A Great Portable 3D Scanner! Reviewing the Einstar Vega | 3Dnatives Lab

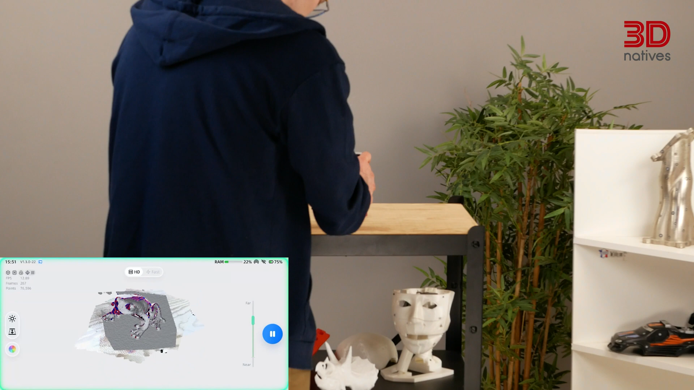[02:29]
MEMS scanners are known for their accuracy and fine detail resolution, making them ideal for intricate objects.
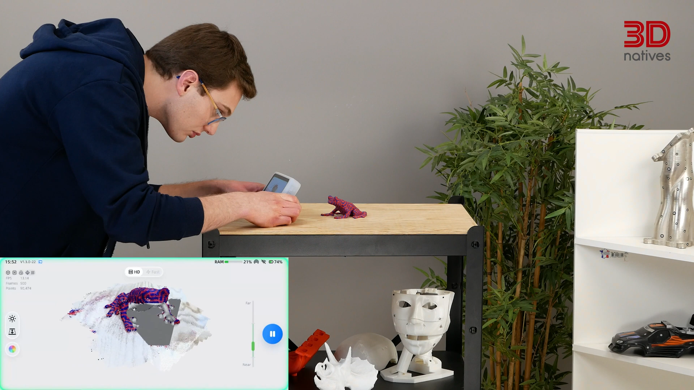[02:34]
Hence why this is the sensor used for HD mode, which is designed for smaller objects.
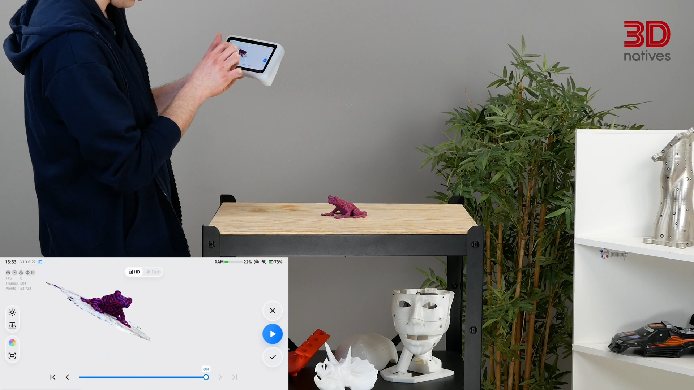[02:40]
On the other hand, VC-SER, or Vertical Cavity Surface Emitting Lasers, are semiconductor-based laser emitters that project structured light patterns onto an object.
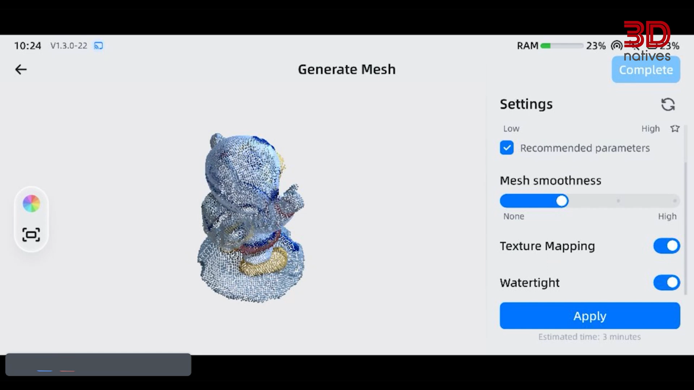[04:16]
Once the scanner is done with the scanner, you can either post-process and convert the point cloud on the device itself, or use the StarVision software,